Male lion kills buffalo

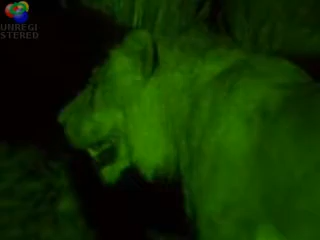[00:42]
Through the green hues of the night vision apparatus, the jungle comes alive.
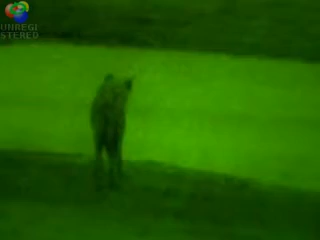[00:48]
The waterhole always attracts a crowd and proves to be the perfect place to spy on a variety of animals tonight.
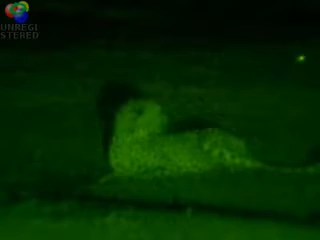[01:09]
But other events are almost exclusive to the sunless nighttime air. These hippos, which are rarely seen out of the water, have emerged in the cool evening to eat grass.
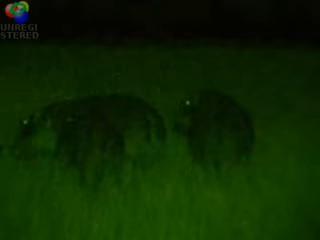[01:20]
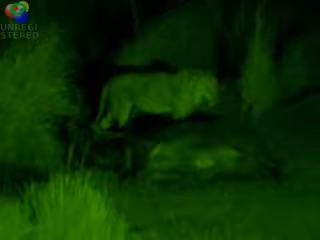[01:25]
Next, the group comes upon a young male lion with a buffalo carcass. The predator used the cover of darkness to his advantage, and we just missed the kill.
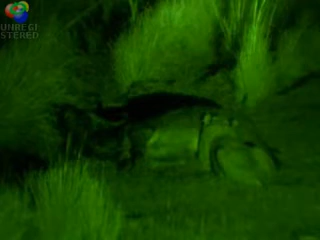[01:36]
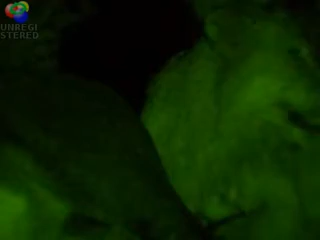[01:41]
Rustling in the brush nearby, a pride of lions is on the move,
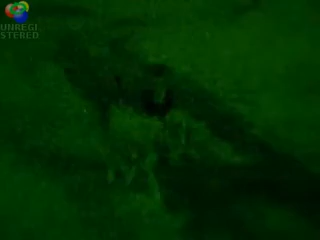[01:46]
right toward the successful hunter. There may be a confrontation over the kill.
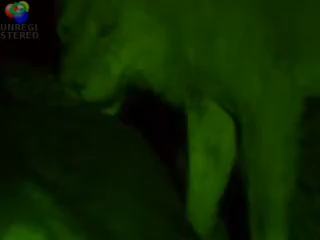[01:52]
Those lions probably heard the kill going on. There obviously was quite a fair amount of noise happening. The young male pauses.
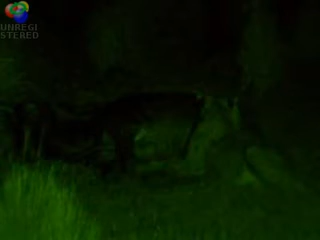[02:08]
But goes back to his meal. Not about to be chased off the kill after all his hard work.
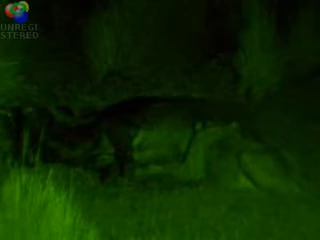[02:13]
The other lions don't spot him, and walk by without a challenge. There's a wide variety of animals in the darkness.
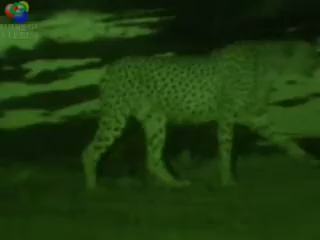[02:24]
It's been a successful night safari.